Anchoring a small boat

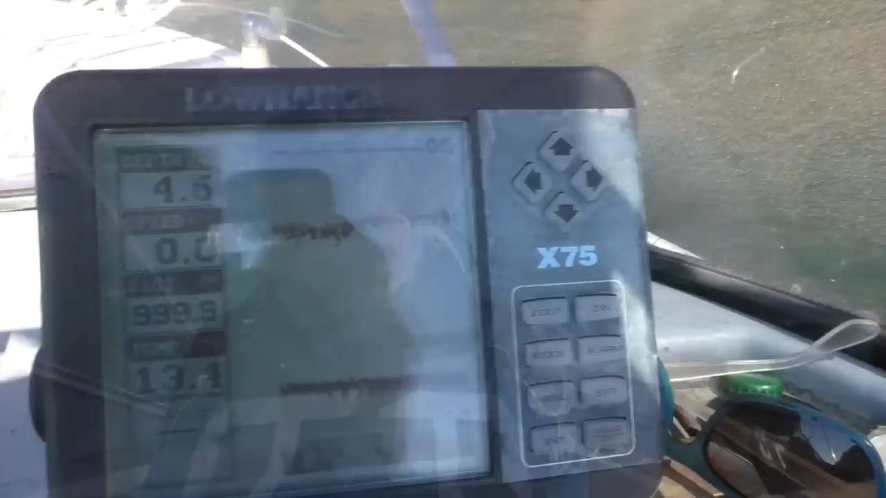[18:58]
So here you can see we're in about four and a half metres of water.
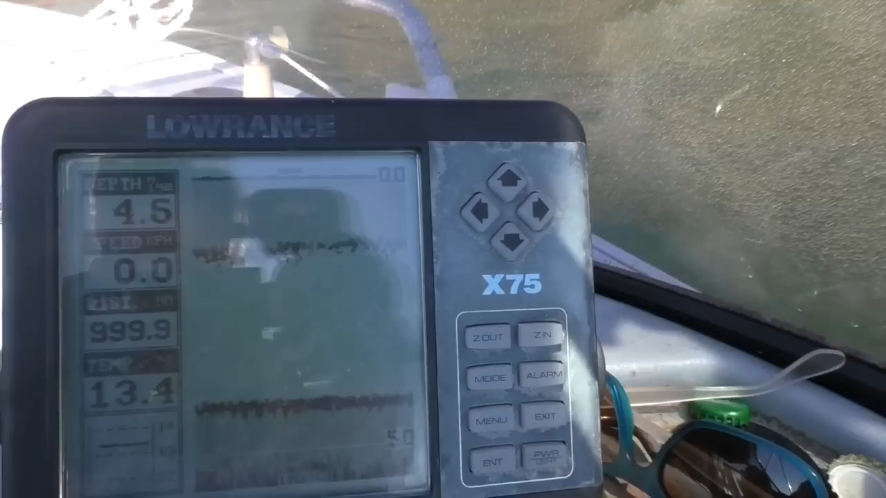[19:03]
And that's kind of really important information to know. You can obviously, in a small boat, lower the rope, sort of count it as you feed it out if it's a light anchor that you can carry by hand and get a sense of how deep you are because you'll feel the anchor at the bottom.
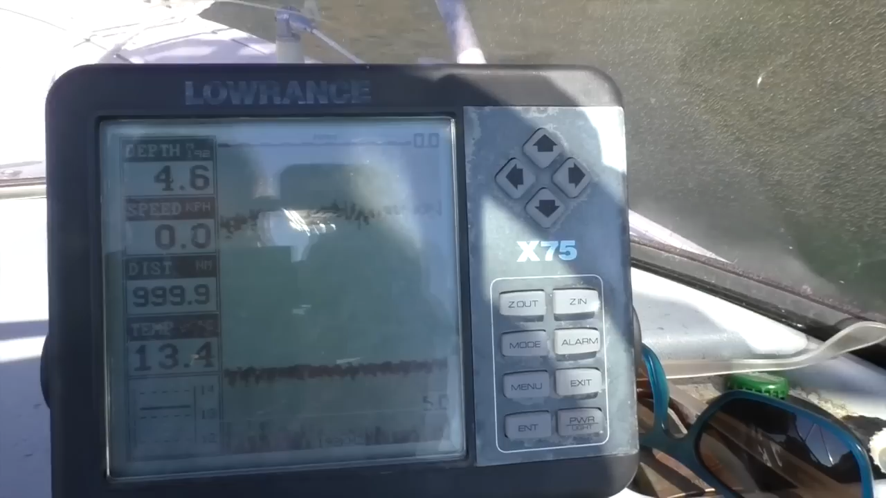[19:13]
But a sounder is a nice easy way to know straight away.
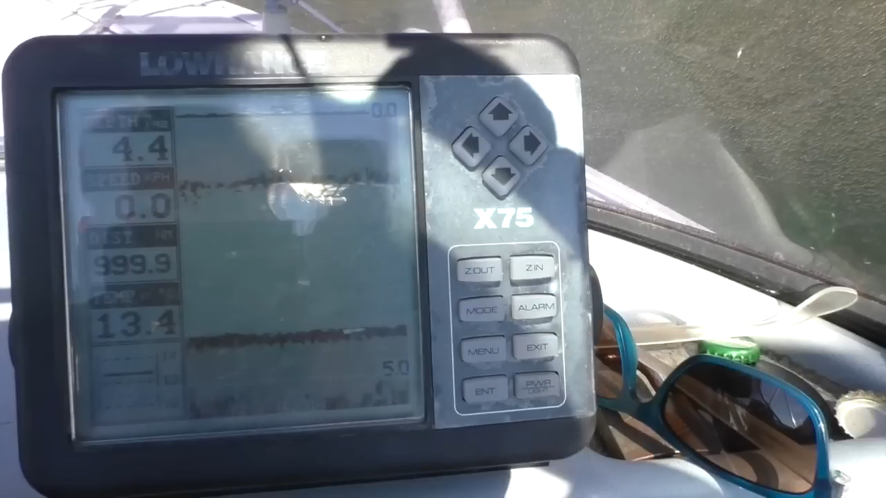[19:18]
How much anchor road you need to put out to hold a boat securely depends on quite a few things.